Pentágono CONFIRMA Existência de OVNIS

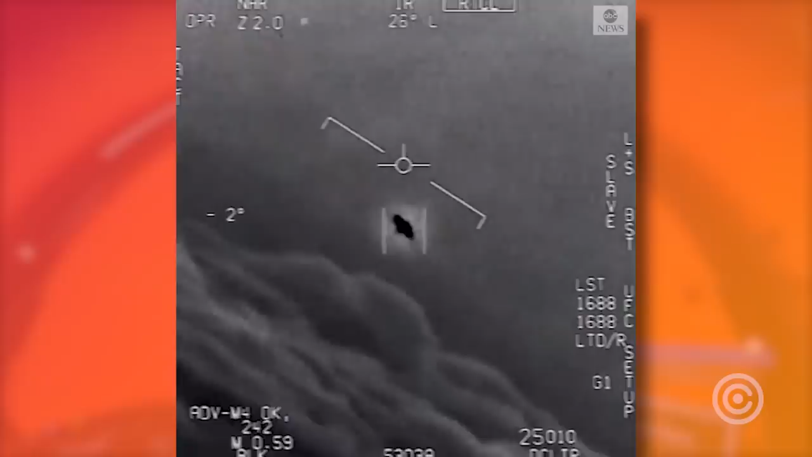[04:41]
Tipo, é bizarro. É muito difícil você dizer assim, caramba, isso aqui é uma luz que refletiu ou qualquer outra coisa. Parece muito um objeto, velho, e é muito bizarro isso, cara. Ó, pra você ter uma noção de como são velhas essas imagens,
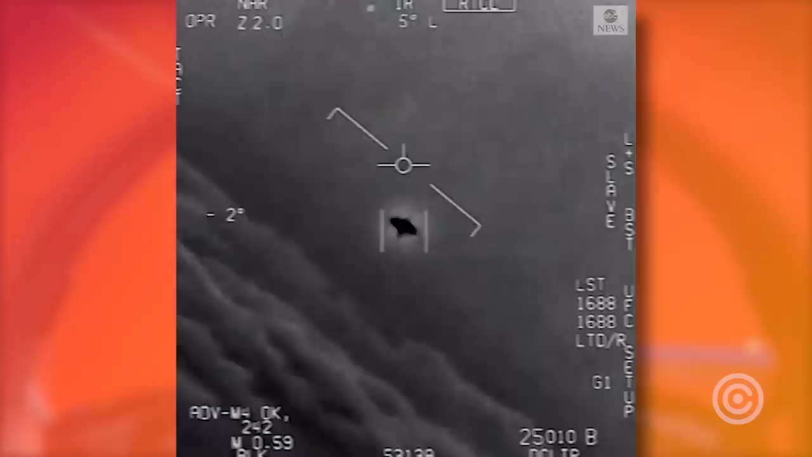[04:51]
um desses vídeos é de 2004 e outros dois são de 2015. E, cara, no vídeo de 2015 que esse que tá passando aí,
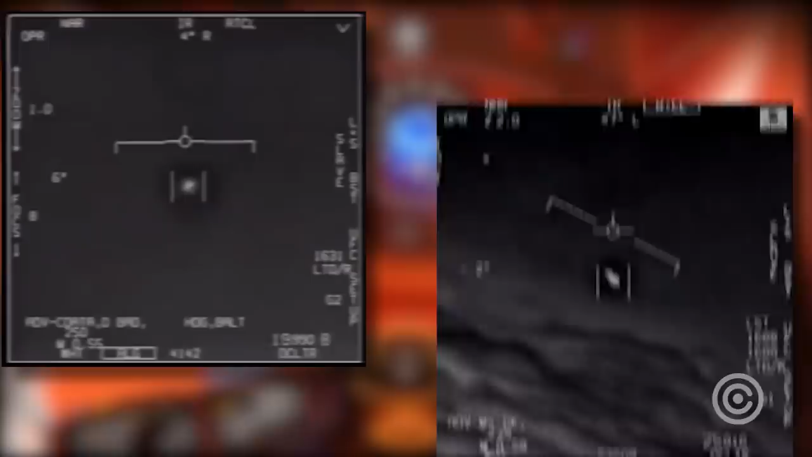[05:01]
houve-se no rádio da cabine do piloto, ele questionando o que que era aquilo. Ele disse que, abre aspas, tem um drone, meu Deus, estão contra o vento, é um vento oeste a 120 nós, que seria 220 quilômetros por hora.
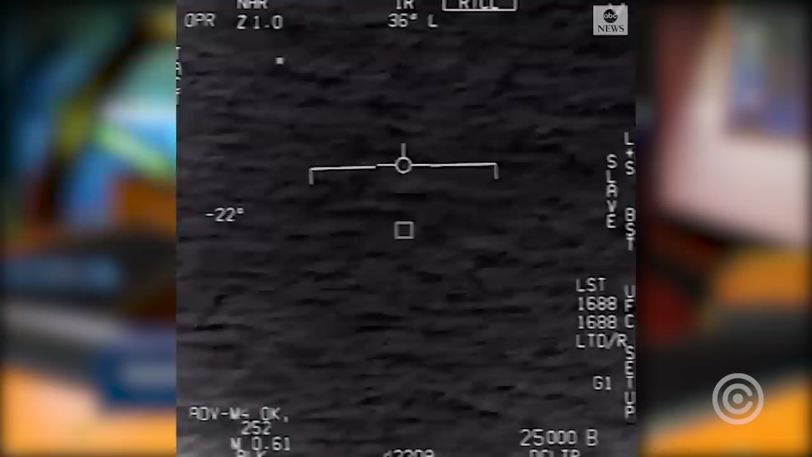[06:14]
Então, assim, isso daqui não tava numa altura de um avião convencional. Isso daqui não tava numa altura de um balão. Isso tava, tipo, o quê? Quase batendo a estratosfera, caralho. Tava, tipo, alto pra cacete. Então, assim, como que tem um objeto tão alto voando tão rápido quase no espaço?
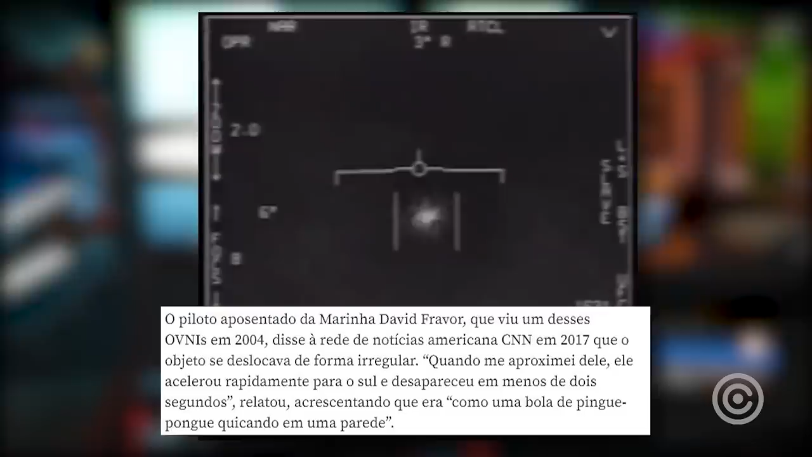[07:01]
Ou seja, essa porra, mano, não é só rápida pra caralho e tal, tá pra caralho. Ela consegue mudar de direção absurdamente rápido. Então, assim, tá tudo errado, velho. Fudeu, mas fudeu muito. Porque, assim, existem duas possibilidades. É óbvio, galera, vamos descartar a terceira, que é a do fenômeno que o Pentágono tá falando. Não é fenômeno. Isso daqui é um objeto. Ponto. Todo mundo sabe que é um fenômeno.
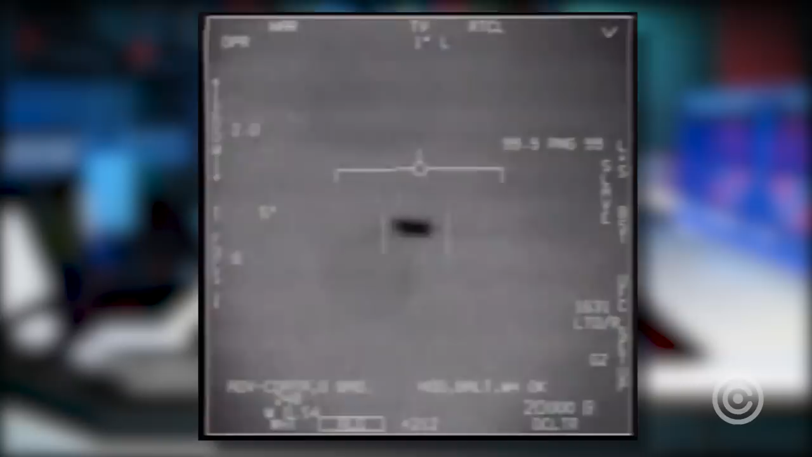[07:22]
Até a porra do piloto falou que é um objeto. Então, assim, isso daqui é uma coisa. Isso daqui é um objeto. Não é um fenômeno natural. Esse objeto, das duas uma. Primeiro, ou ele é uma tecnologia experimental foda, super rápida, de algum país que a gente não tem conhecimento. Certo? Tipo, um super jato, um super drone, não sei. Ou, isso são aliens.